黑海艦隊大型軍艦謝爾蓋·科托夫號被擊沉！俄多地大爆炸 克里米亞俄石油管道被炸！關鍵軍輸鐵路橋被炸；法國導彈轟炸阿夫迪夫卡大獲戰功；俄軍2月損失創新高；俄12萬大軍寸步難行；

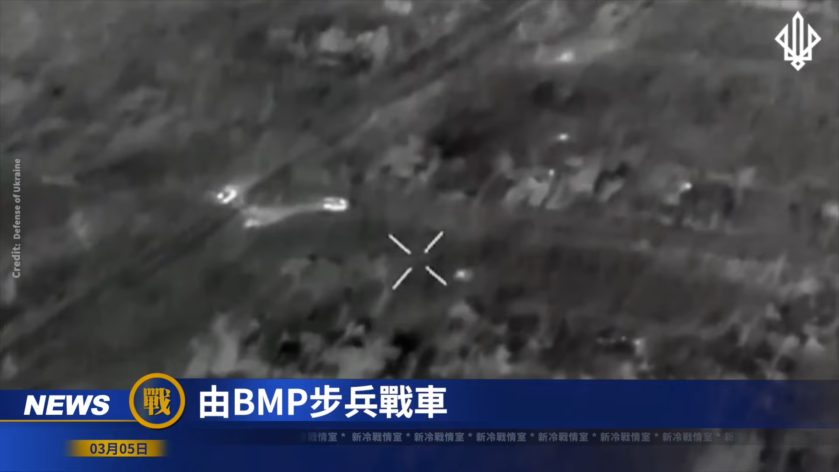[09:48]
由BMP步兵战车坦克和越野车组成的俄军进攻部队有